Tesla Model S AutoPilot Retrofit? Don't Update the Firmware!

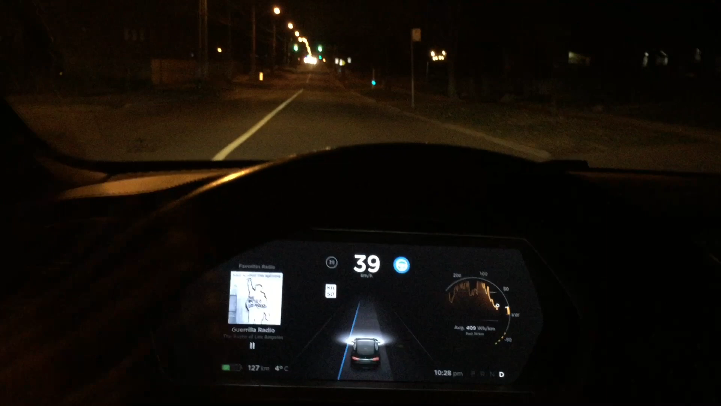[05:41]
So this is demonstrating Tesla OpenPilot port.
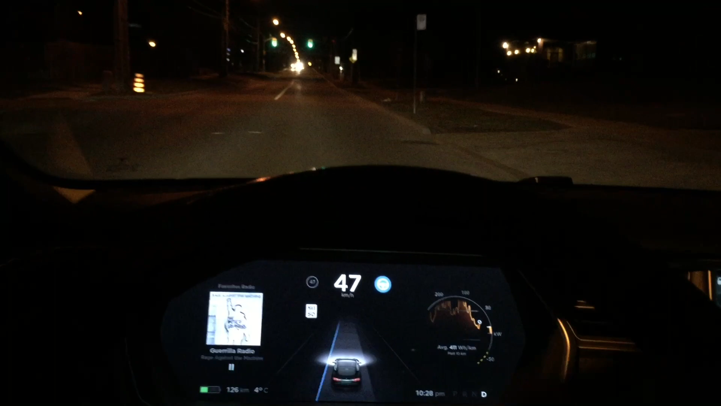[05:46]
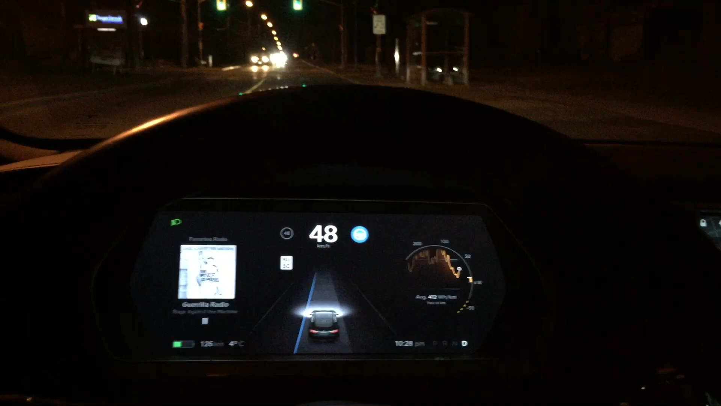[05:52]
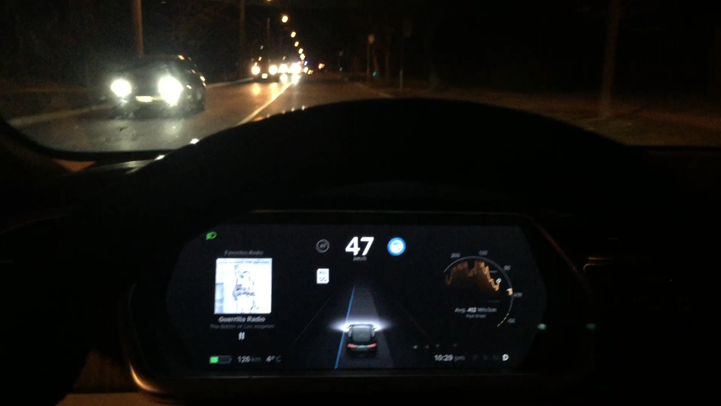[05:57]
So the car is basically hugging the solid blue line there you see in the UI.
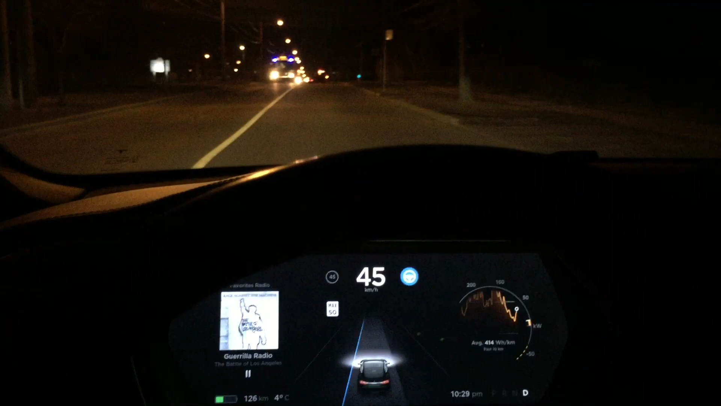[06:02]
That's the center line, the yellow line on the road, and the car is following that. It's doing all the steering on its own. I'm doing speed control just using the pedal,
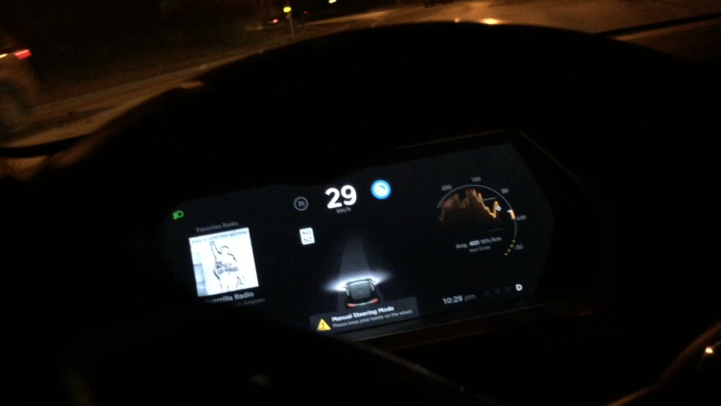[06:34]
Now, this corner is a little bit hard for the car to handle,
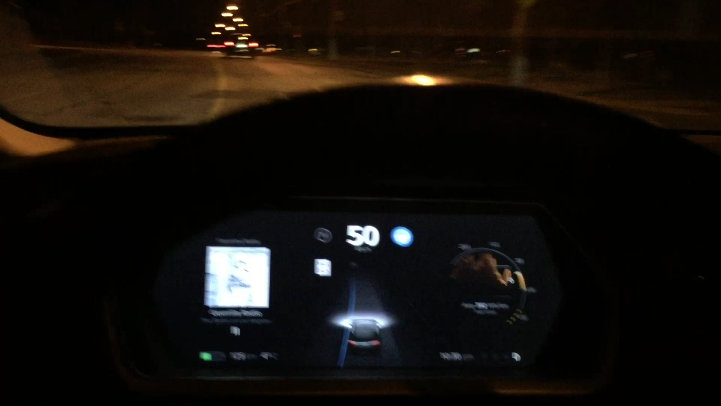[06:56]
And so if we speed up, you should see, there you can see the car ahead of us starting to come into the model.
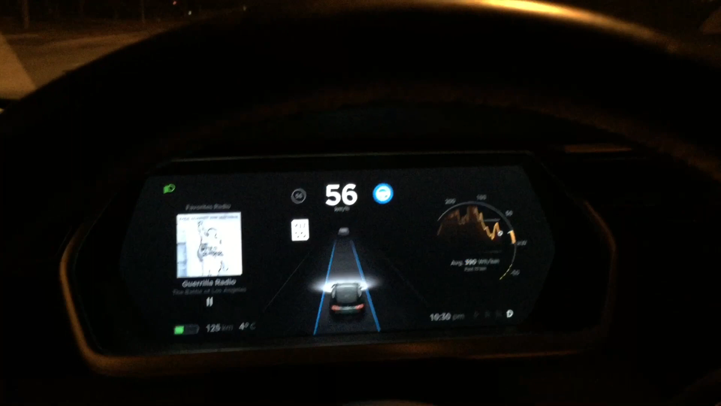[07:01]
So it's showing up on the Eon, and it's showing up.
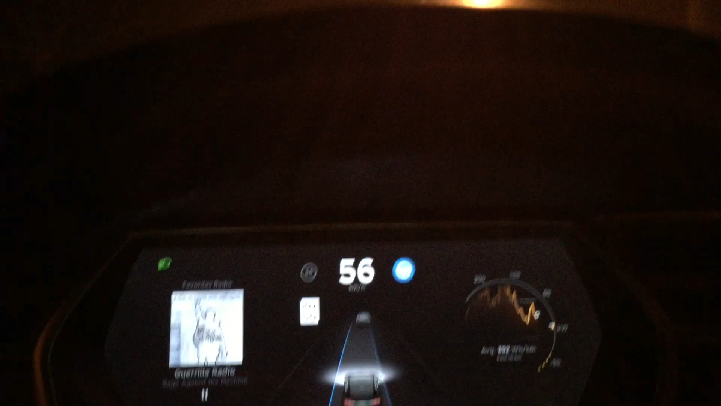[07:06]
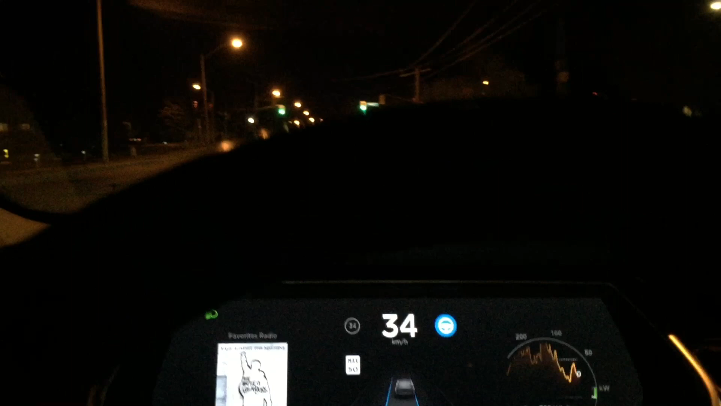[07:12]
So I'm slowing down here, and that is the end of the demonstration.